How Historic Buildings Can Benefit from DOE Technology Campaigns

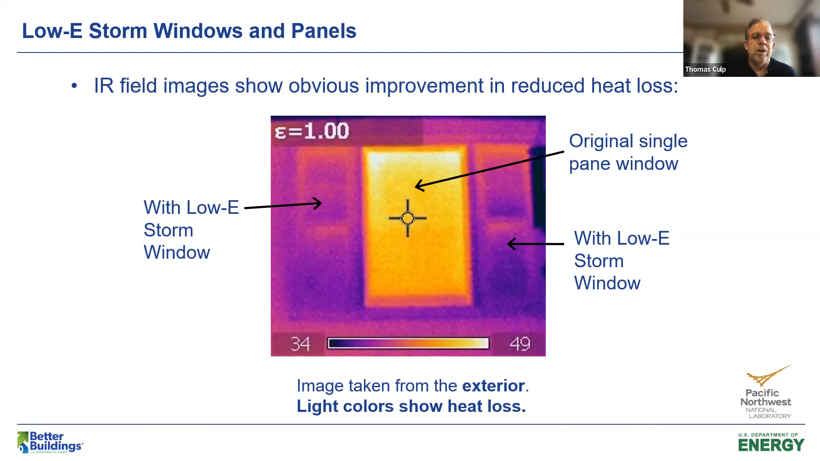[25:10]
And you can see the heat loss is dramatically reduced by adding this secondary layer with a low-E coating. Next slide, please.